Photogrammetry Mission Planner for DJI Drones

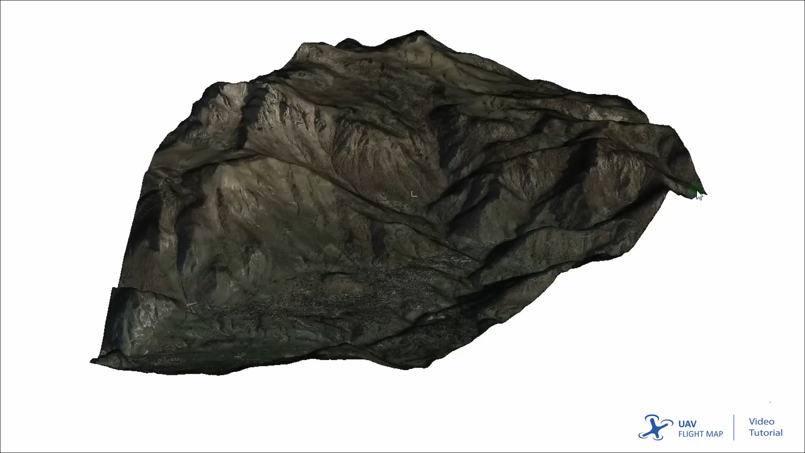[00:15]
It uses these data sources to extract 3D models, orthophotos, and contour lines.